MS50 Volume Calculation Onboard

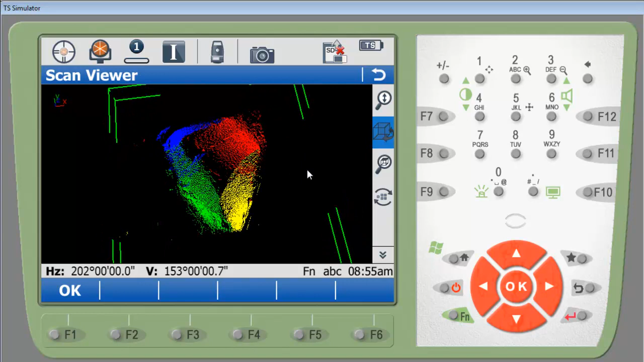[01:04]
So if I view here and spin around I can see that I've gotten all the sides I've needed to. So we are done with the scanning portion of the volume calculation. Press OK. Escape.